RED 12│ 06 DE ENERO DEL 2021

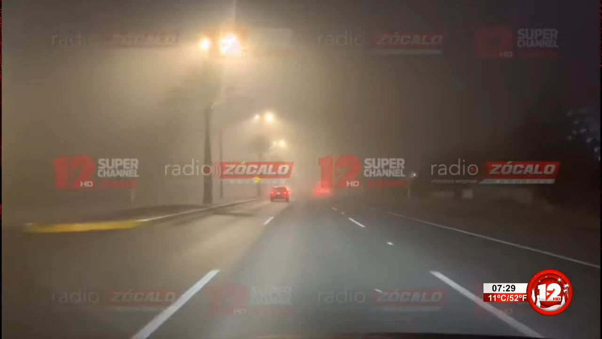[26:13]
Así está la neblina. De hecho, está más cerrada ahorita que me trasladé al canal. Hombre, qué bárbaro. Así está la neblina de cerrada. Por si usted va a comisión, por si usted va a Acuña, mira nomás, en U le valió. Qué bárbaros, hombre. Y luego, ¿por qué pasan los accidentes? Maneje con precaución, hombre, de verdad.